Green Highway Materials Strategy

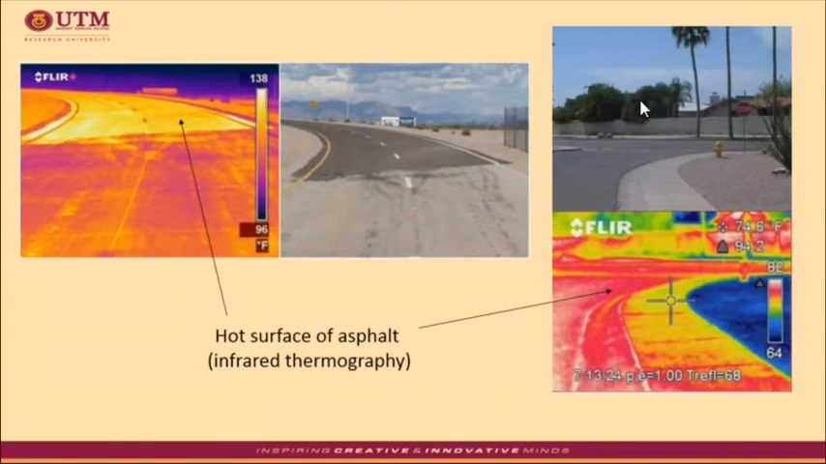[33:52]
as you can see from the image the hot surface of the black asphalt is captured with higher temperature compared to the surrounding and the lowest temperatures are captured for the vegetative surrounding so how to combat this problem there are several potential strategies